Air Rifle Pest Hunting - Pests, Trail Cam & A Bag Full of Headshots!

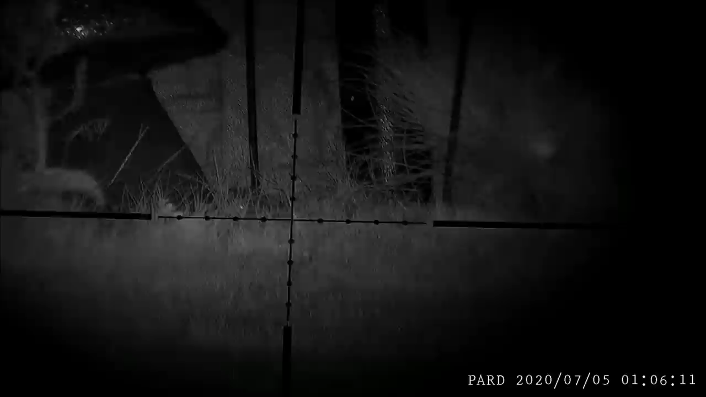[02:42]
Right, so bit of helicopter tail.
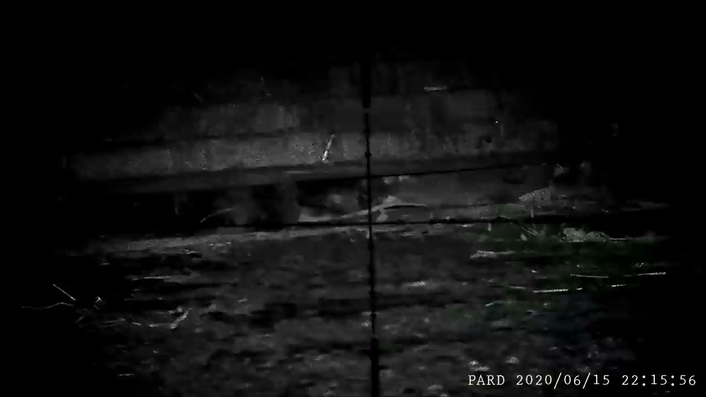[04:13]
Looks like I got both of them one shot.